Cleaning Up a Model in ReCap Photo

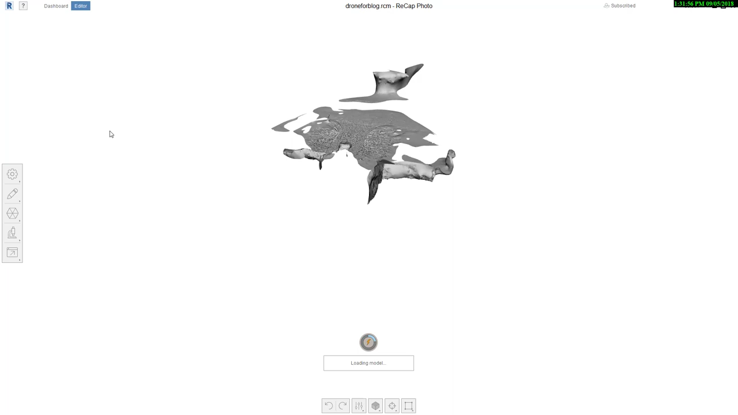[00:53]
you can see here's my model if
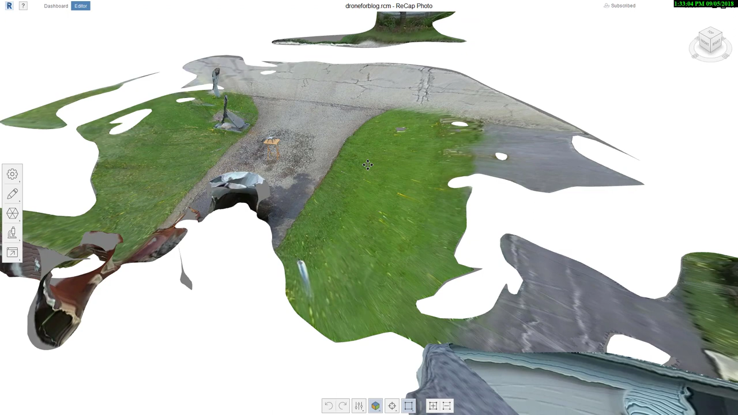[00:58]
you remember from the last video I didn't have the auto
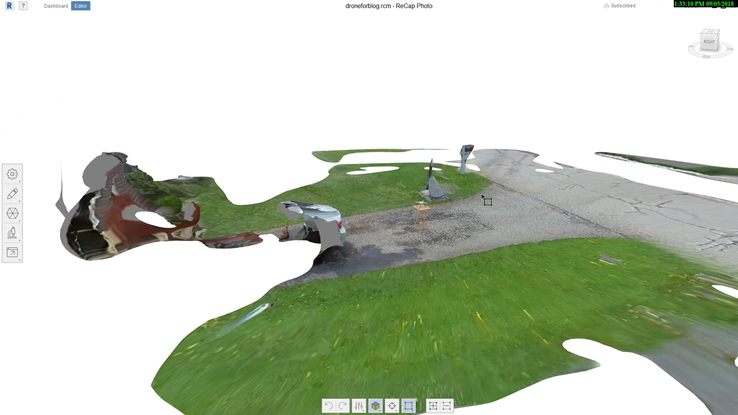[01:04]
crop turned on so I've got a lot of extra information here that's okay I can use
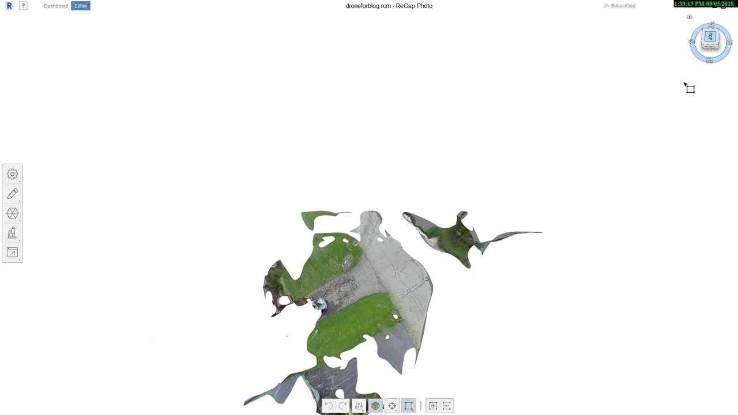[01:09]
different selection tools delete what I don't want I use this lasso tool
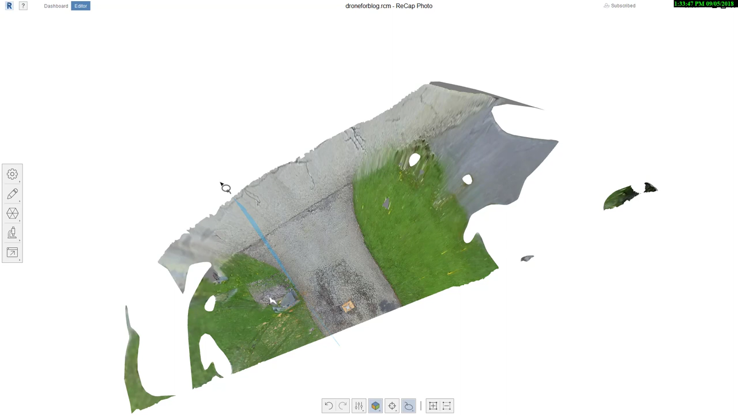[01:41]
eliminate you can see here the lasso tool works out really nicely
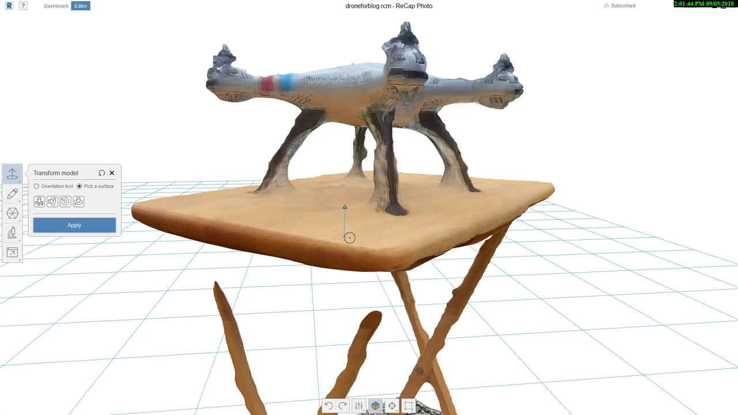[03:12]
see you get some slight variations just try to find one word that looks right I'll click on that and they'll orient the model appropriately based off of that setting there I'll go ahead and apply that one
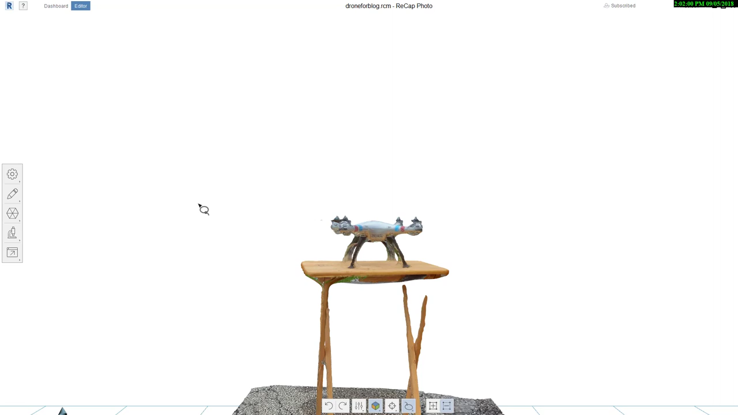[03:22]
the other important thing to do is set the scale in the units as
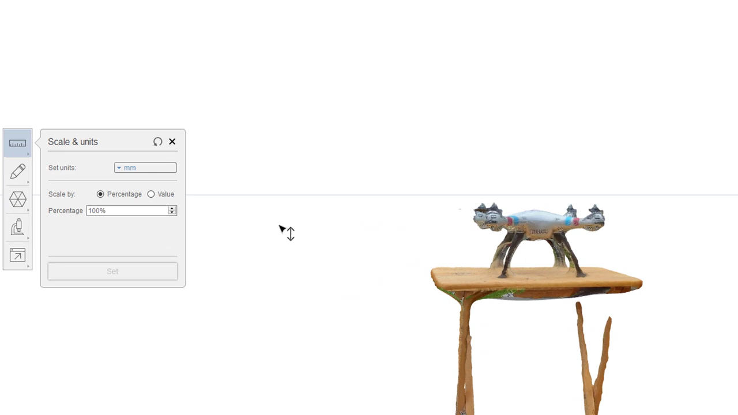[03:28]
you can see here I can say set units I'm going to use inches and I basically can say well what two features are two points and what their distance should be apart so
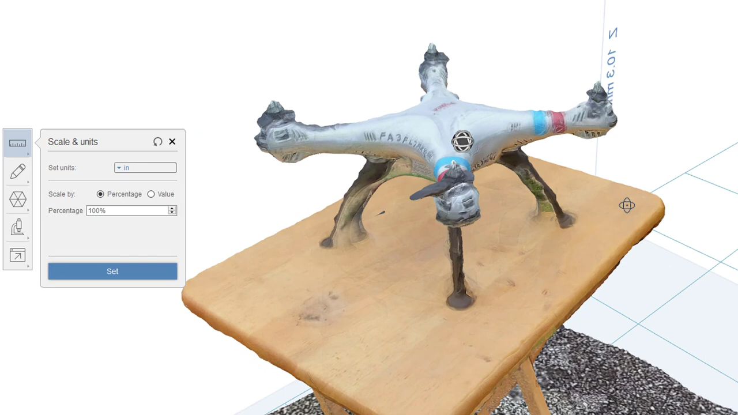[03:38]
let's say here I know that between this point here on the top and this point over here so actually well it's we're looking for percentage I'll
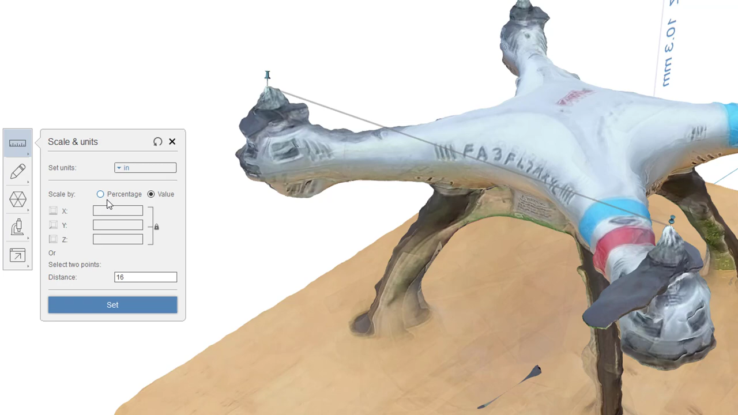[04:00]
we'll say 16 inches I'll type in there 16 you can see I can do percentage I could do a value right now they're locked at X Y and Z are all the same so hit
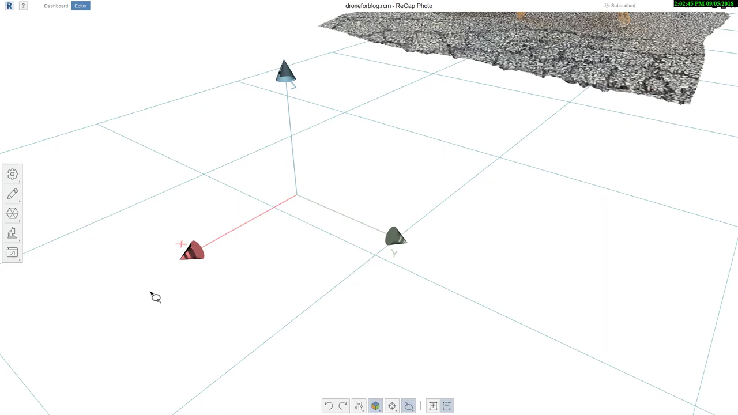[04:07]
set and they'll scale that all appropriately
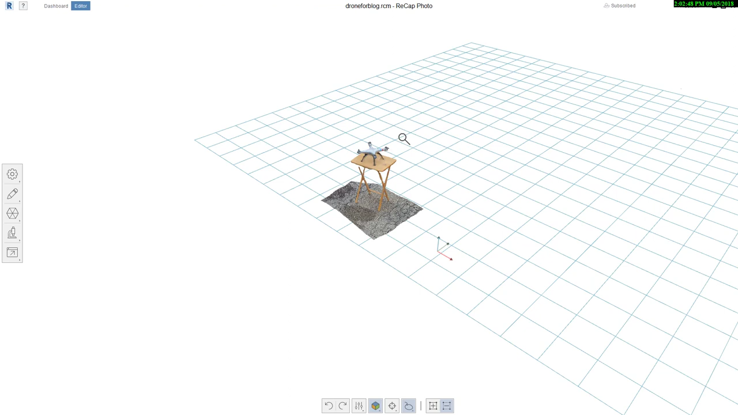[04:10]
another one that I like to do in terms
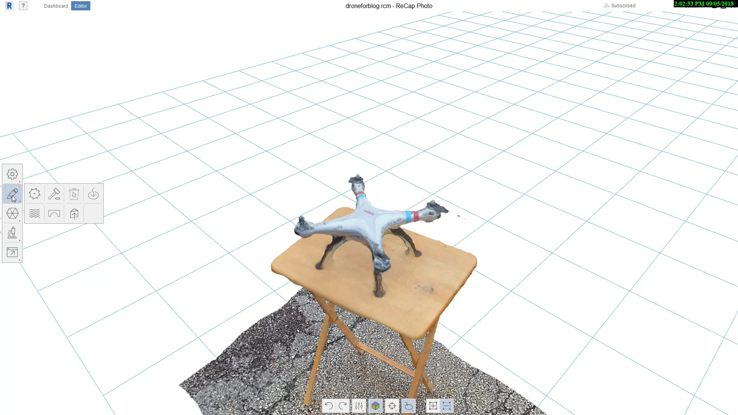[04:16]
of the edits is the slice and fill you can see there's also surface tools that will allow me to try to
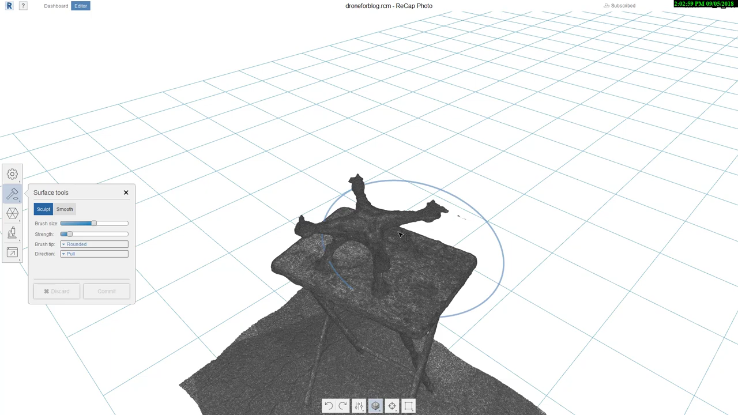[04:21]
smooth you see if I got a lot of ripples here if I go to sculpt or smooth I usually do smooth I can set the brush size how big that is and how much effect it's going to have I typically kind of slide these both a little bit further down you can see I have this brush here even drop it down a bit further as I click and drag and I slide across this you'll see it's trying to smooth everything inside that brush area so it is having an effect it is trying to smooth that out the best it can
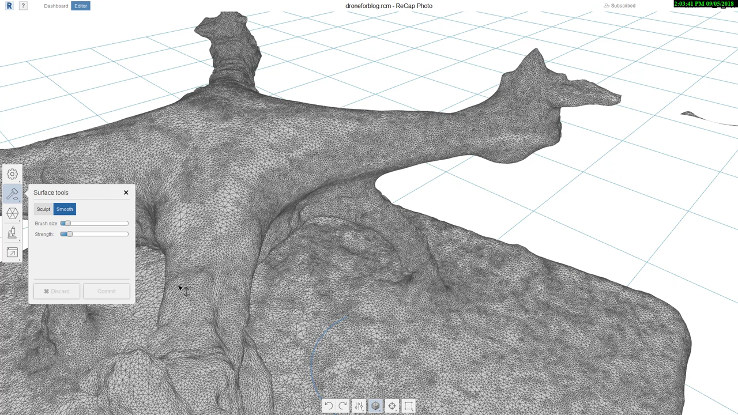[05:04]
I can even try to smooth what would be the tabletop here I'm going to eliminate that from the model eventually here but just for the time being I could smooth that anything that needs done
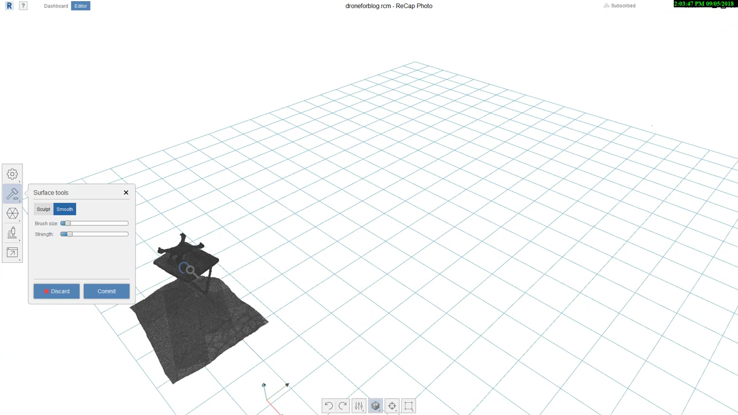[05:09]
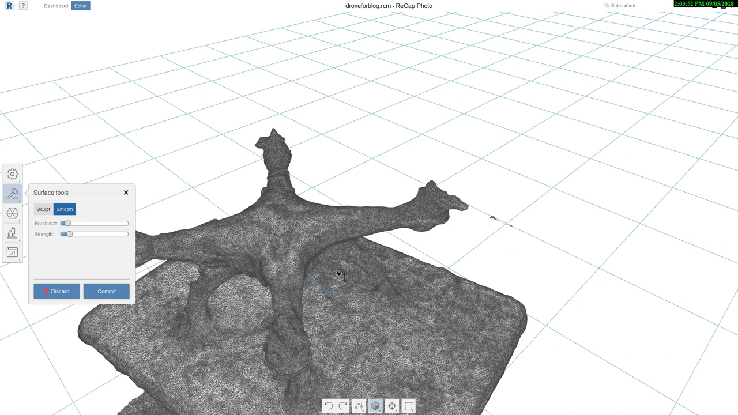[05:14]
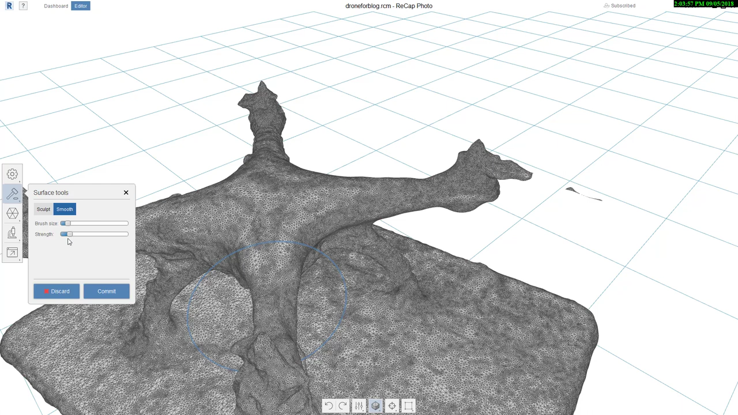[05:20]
once I've got what I want I can either discard it or I can commit it I'll go ahead and commit it I'll go ahead and close this tool I can fill holes